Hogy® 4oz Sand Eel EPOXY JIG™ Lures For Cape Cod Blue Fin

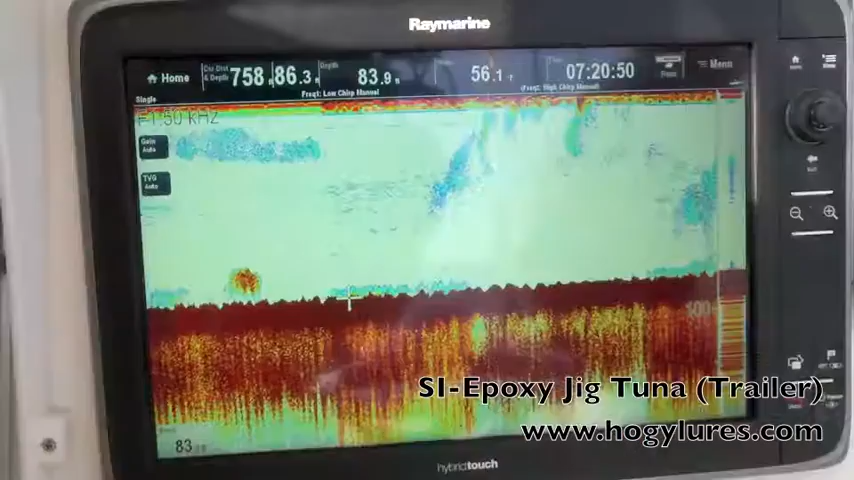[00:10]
If you take a look at the screen here, you can see just all types of bait. So I'm sure the tuna are going to show up if they're not already here.
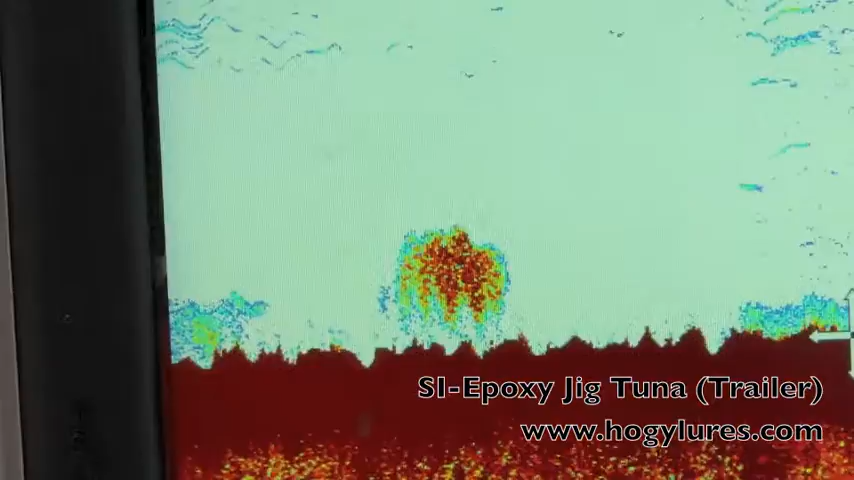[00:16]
Look at the bubble feed, man. The whale's going to come right up the middle of that.